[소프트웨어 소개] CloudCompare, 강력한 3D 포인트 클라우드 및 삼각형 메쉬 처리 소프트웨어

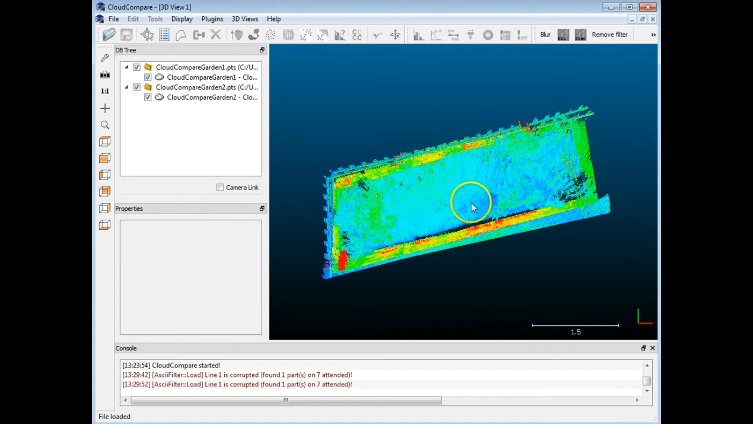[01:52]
So the intensity is what is actually being shown. So I'm going to get rid of that. These are color scans so there is RGB information. So if I highlight the first scan here, the garden one, this is going to be our reference scan let's say. And I scroll down here just a bit. You'll see that it's now currently showing the scalar field.
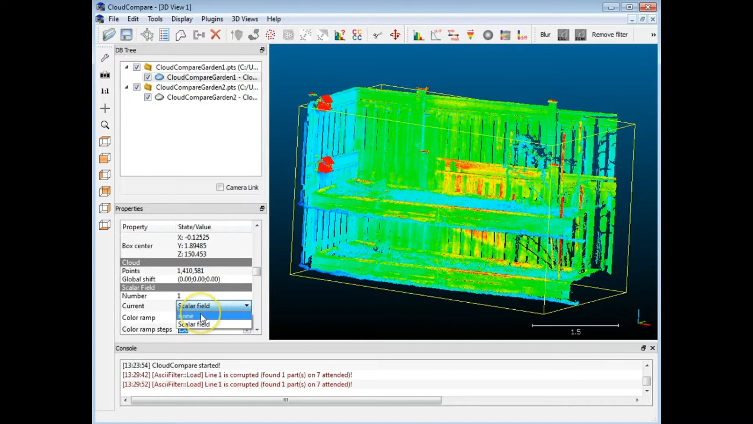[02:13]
I'm just going to go to none and you'll see I start to get color. And I'm going to do the same thing for the second one.
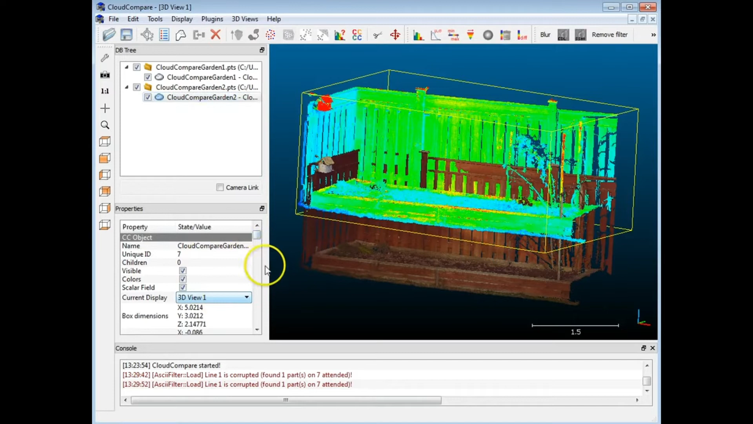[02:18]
I'm going to scroll down, go to scalar field and hit none. OK, so both there.
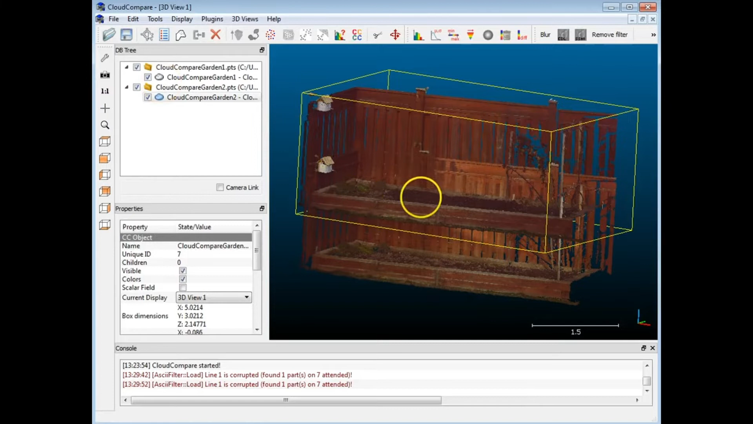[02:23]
Now you can make these visible or not just by checking them off and on. And I'm just going to zoom in and show you what I've got here.
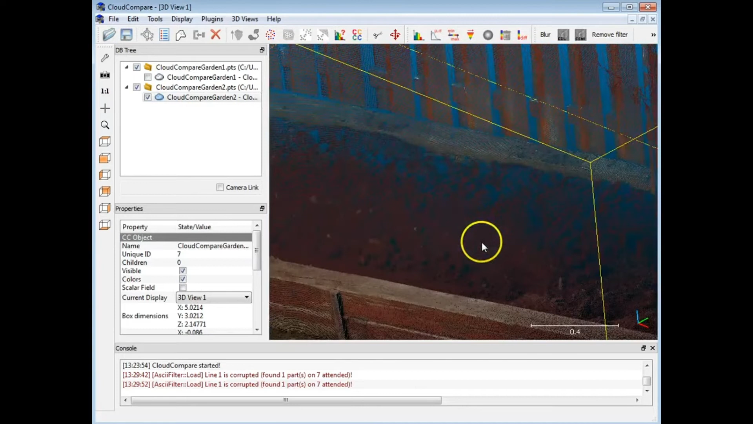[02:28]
So this is the second one that I did. And this is just a garden here.
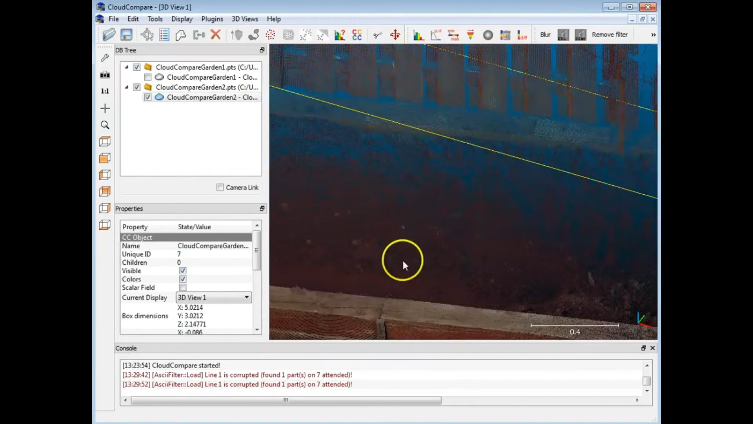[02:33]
And I just, well let me go back to the first scan. The first scan is just a, you know, sort of dirt in the garden. Nothing special.
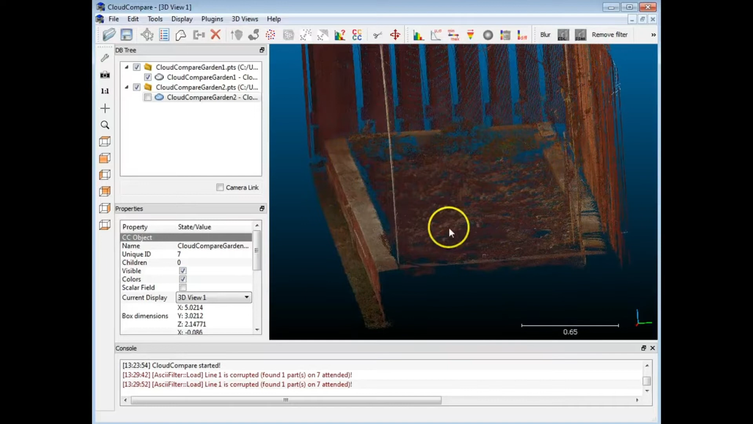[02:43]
Like so. And on the second one what I did was I took a shovel and I started to dig out a little hole let's say.
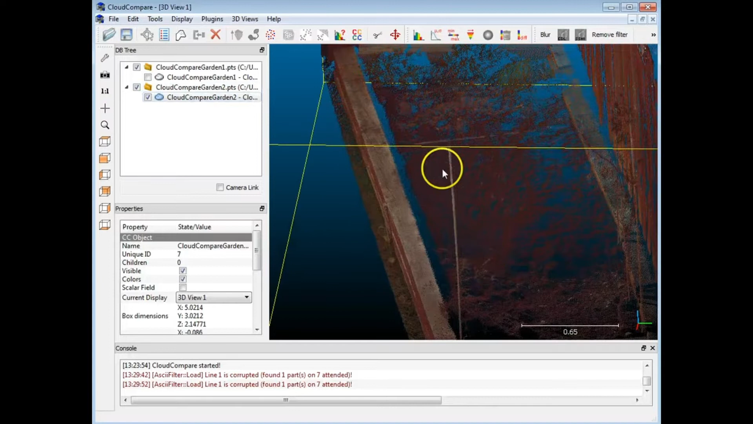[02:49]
I made a little depression in here that you can see from the side view.
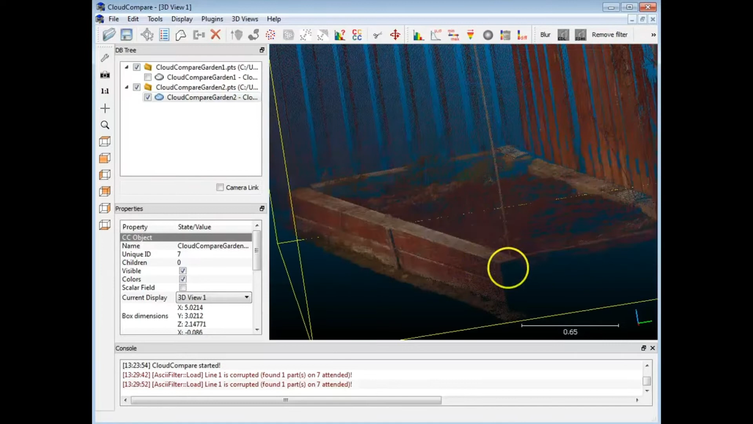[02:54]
So we want to compare these two. And of course this is something that you could do with any kind of terrain or pits or mines, whatever. I'm sure there's a number of things you can think of where surfaces are changing.
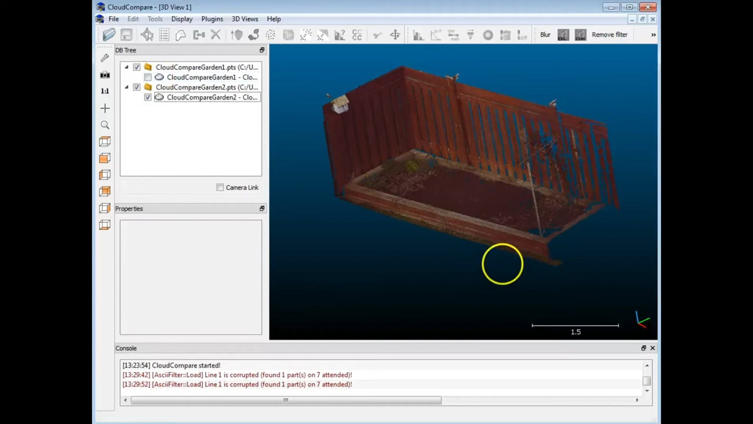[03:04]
So right now they're in this position.
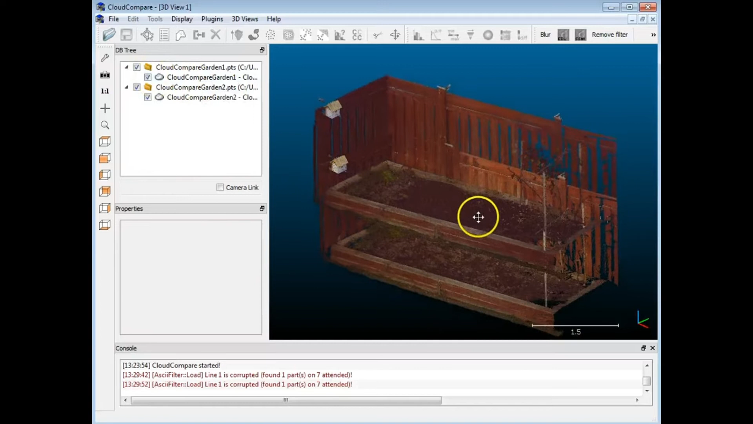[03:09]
This is the position that they came in. These are both in meter units. But CloudCompare doesn't actually deal with or you can't actually set the units. So whatever it comes in with they should have the same scale units already.
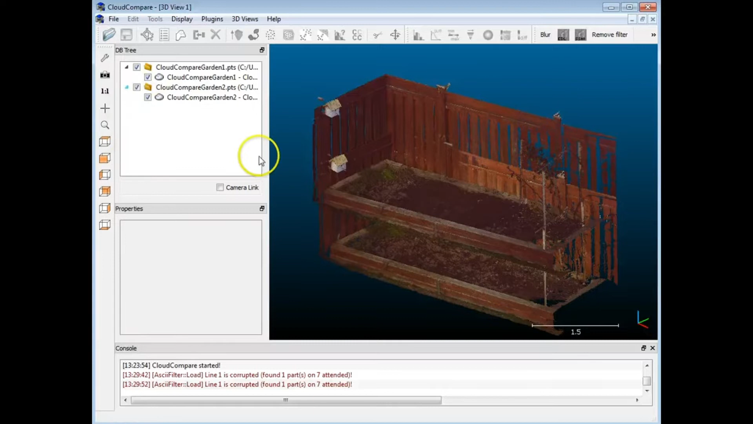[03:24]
Now, I can start to register these right off the bat.
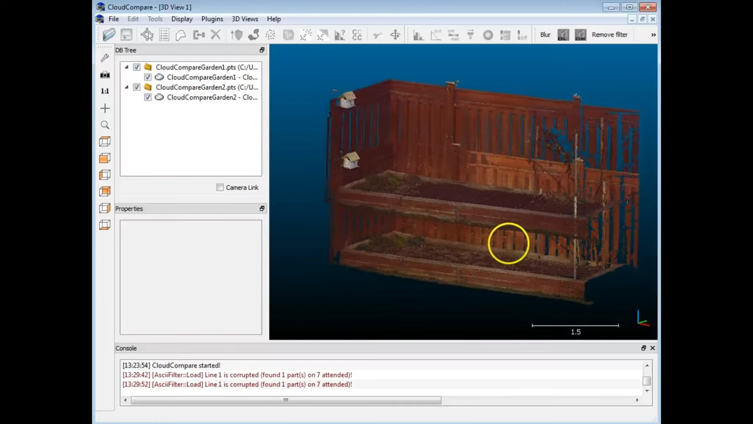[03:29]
But if I wanted to, there's a couple of useful tools. So if I go on to the base reference one here, there's an option here for translate rotate.
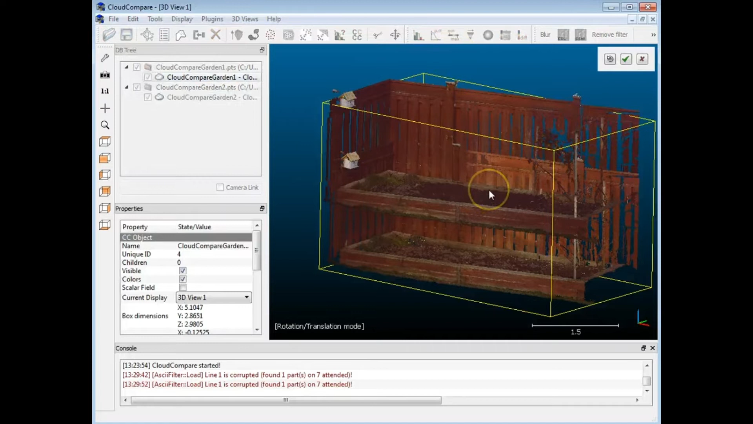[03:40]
So when I click this, now instead of rotating, I'm actually going to be translating when I start using the mouse tool. So it's not just the view that I'm rotating but the actual object. So when I right click and I move up and down, I'm actually moving the scan closer and further away to the other scan. So I'll move it up a little bit like that.
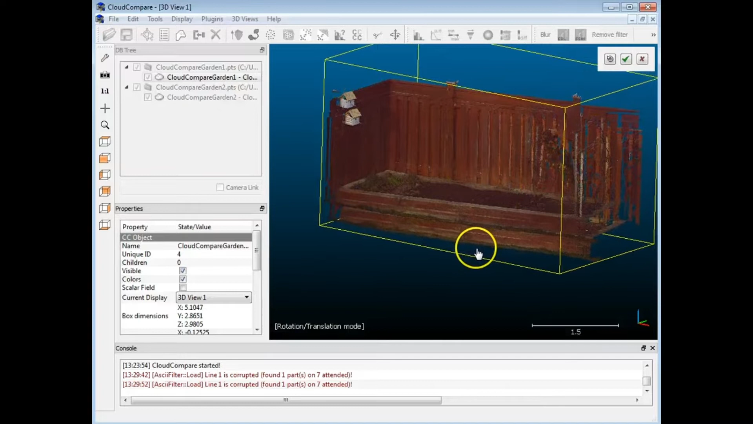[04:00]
And I can also rotate it. If you see, I can rotate it with respect to the other one. So that's one way you could bring the two scans together. So I'll just accept that for now. They're close enough. Now, there is another way to do this through the matrix here.
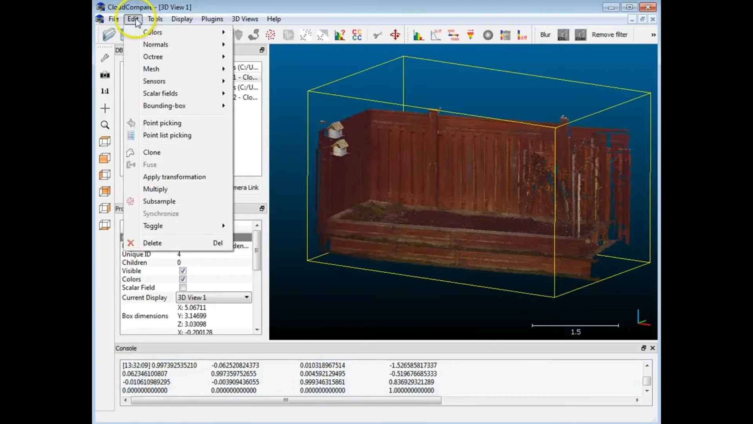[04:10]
And I'm just going to show you that it's here. Apply transformation. So there's a matrix here that we can change certain things.